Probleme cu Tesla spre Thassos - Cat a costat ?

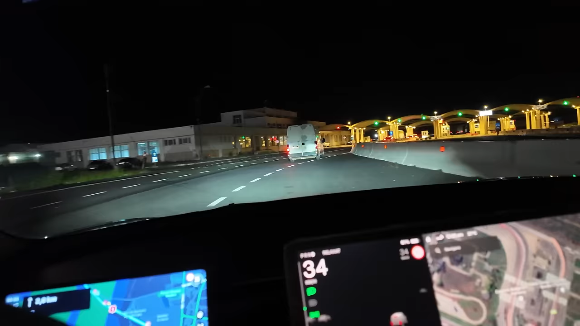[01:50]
descurcam Doamne ajuns Si am ajuns la Vama Unde sunt patru masini in fata noastra Giurgiu Si uiteati-va cat este ceasul Avem un consum genial Nu stiu cati dintre voi stiti ce inseamna asta Dar 12 kW practic La suta de kilometri Ce inseamna asta?
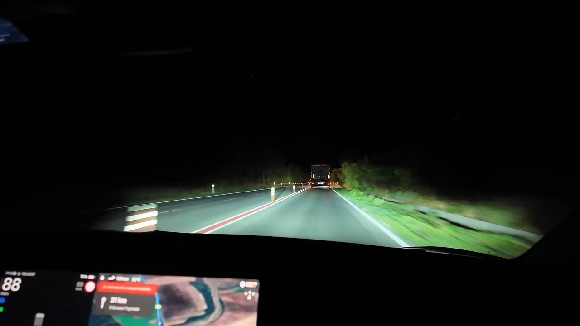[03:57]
Am ajuns la Prima statie de incarcare Sa o